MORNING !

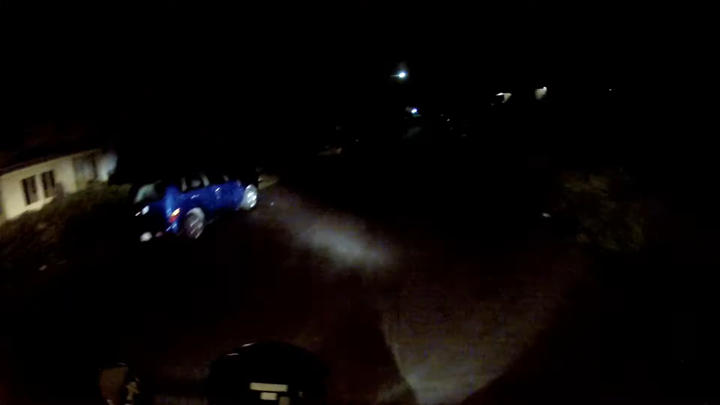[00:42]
and yeah that's all we'll say about that but it just happens to be dark at the time i'm just i'm as you can tell falls coming coming hard it is only well i'd say only but it is 50 degrees fahrenheit 51 degrees is actually what my thommer said and my thommer on the bike is actually saving 53
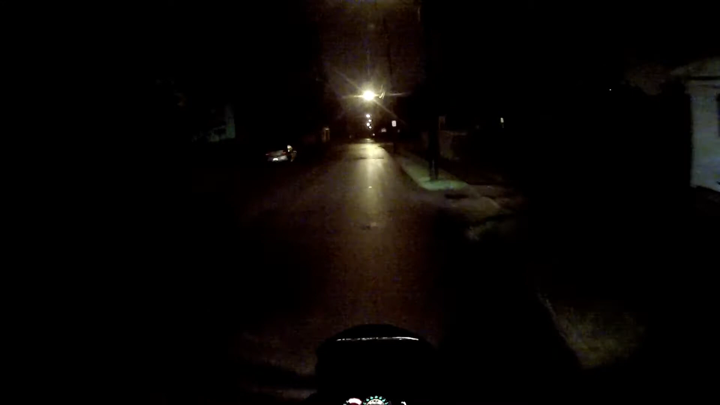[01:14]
but uh yeah it's the fall is coming fall is coming you can see that it had oh you probably can't see because it's dark but it had rain over this morning but they're not calling for any more rain until like this evening so i'm like yeah good great but even if it was right just just a little bit of